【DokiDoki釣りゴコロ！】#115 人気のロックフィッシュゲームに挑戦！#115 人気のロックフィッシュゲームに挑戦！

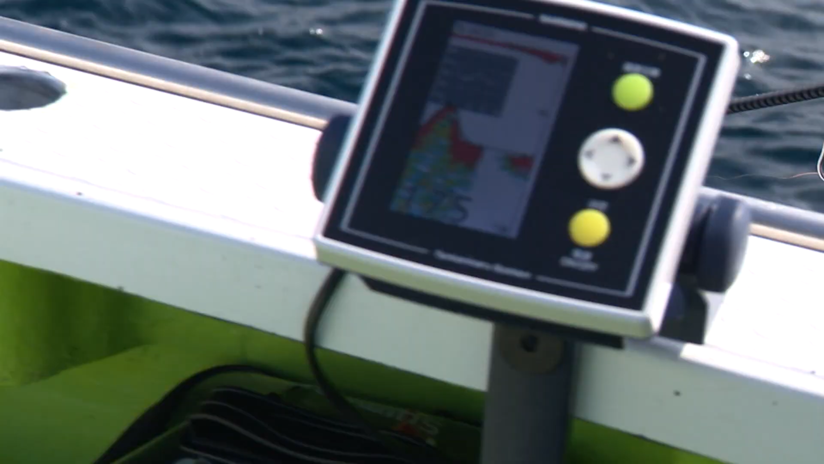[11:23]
今水深17mで結構ガーショー帯なんですけど